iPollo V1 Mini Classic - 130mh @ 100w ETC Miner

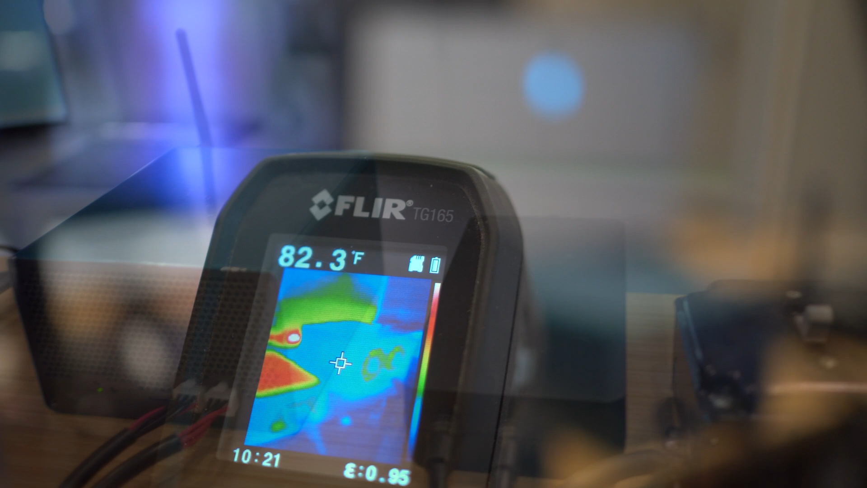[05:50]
On screen: spot 82.3°F
of course we're going to be doing thermals here also and you can see the actual touch of the device and the
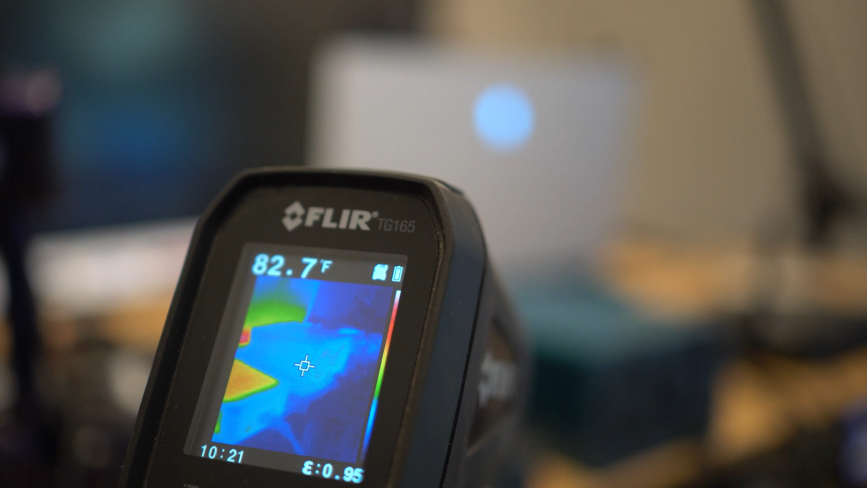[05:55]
On screen: spot 82.7°F
exit exhaust temperature being around around 86 degrees fahrenheit
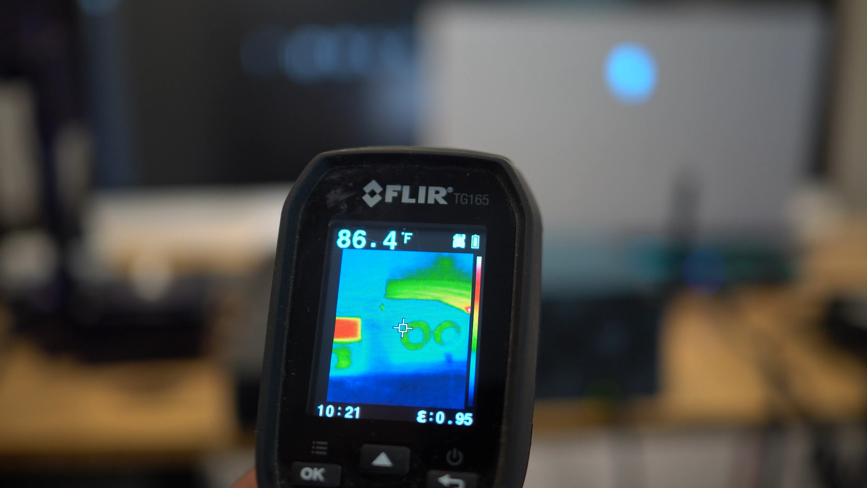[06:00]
On screen: spot 86.4°F
now on the other side of it the intake side you're still looking
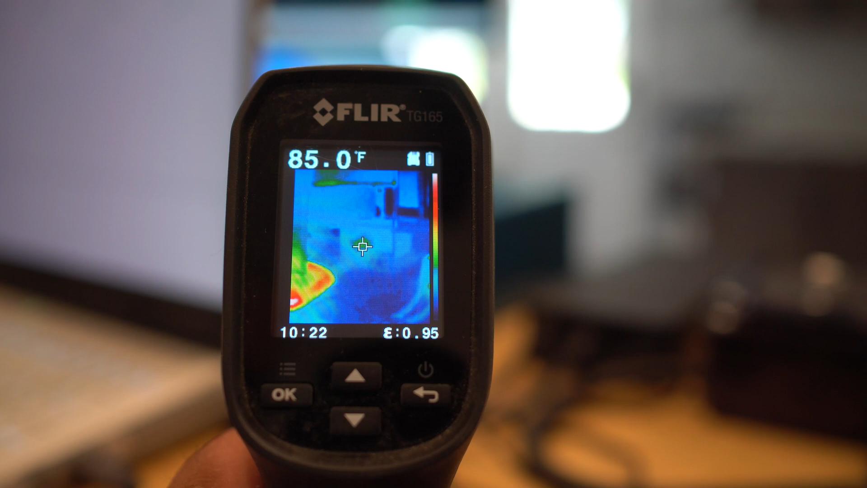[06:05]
On screen: spot 85.0°F
at the hot spot being right there in the mid 80s and when compared to
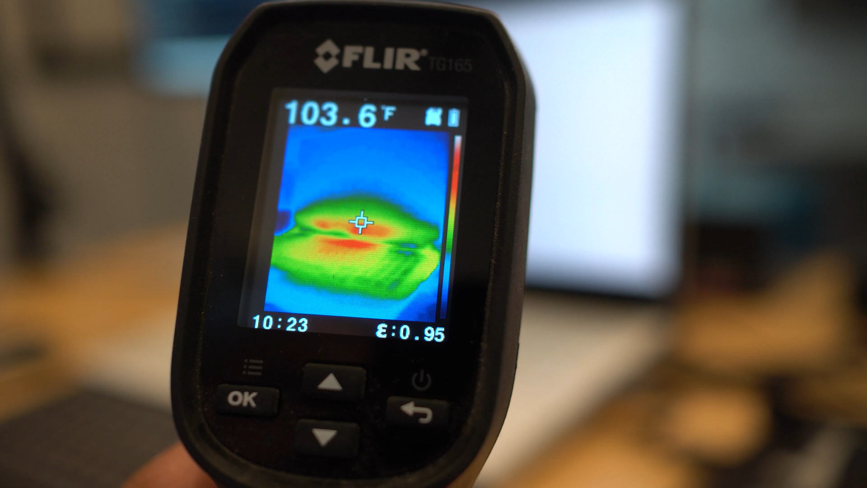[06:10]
On screen: spot 103.6°F
like uh a device such as like the laptop here where the laptop
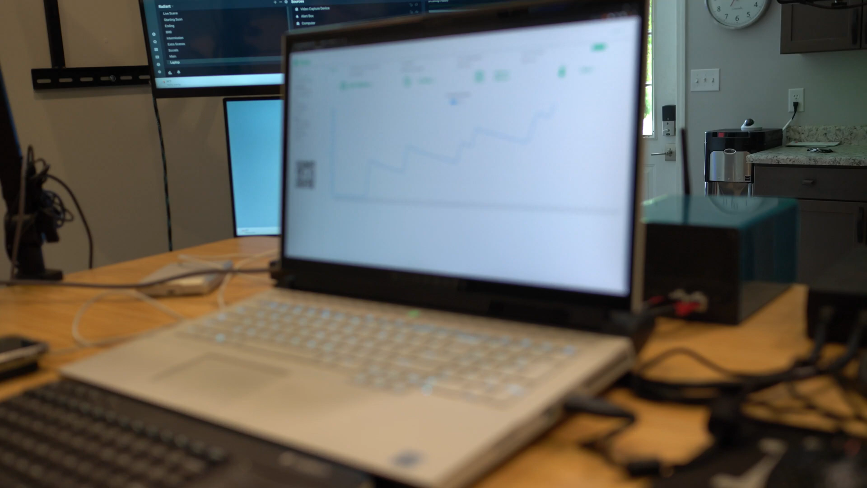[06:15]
has almost 100 degree 102 degree fahrenheit temperature it's
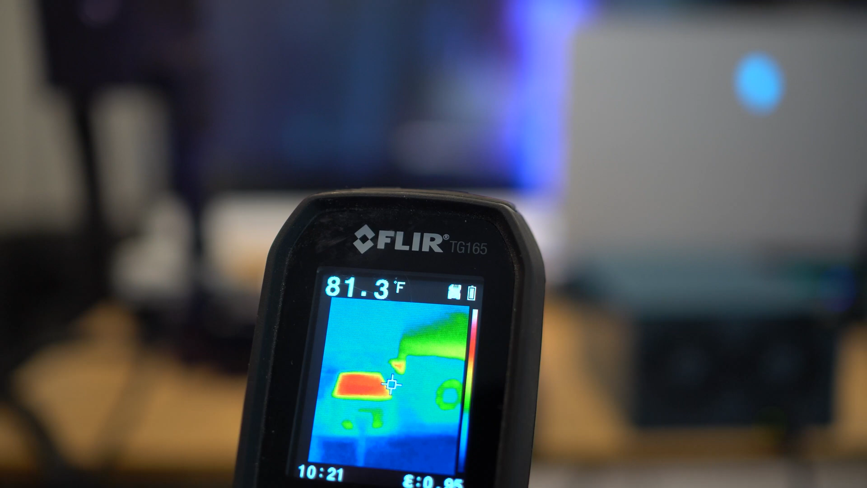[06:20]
On screen: spot 81.3°F
well within also that office setting you know the power brick being the hottest part of
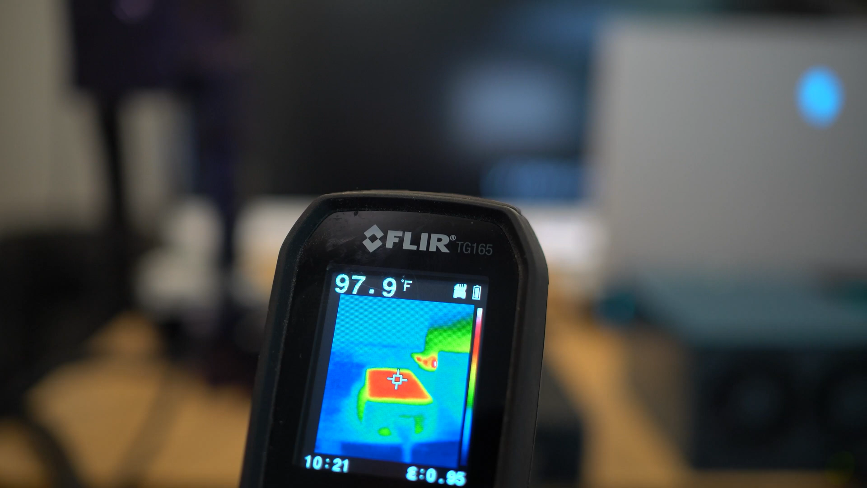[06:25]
On screen: spot 97.9°F
this unit sitting there at about 100 degrees to the touch now there's several vendors out on the web i know that are carrying ipolo devices you could also head straight over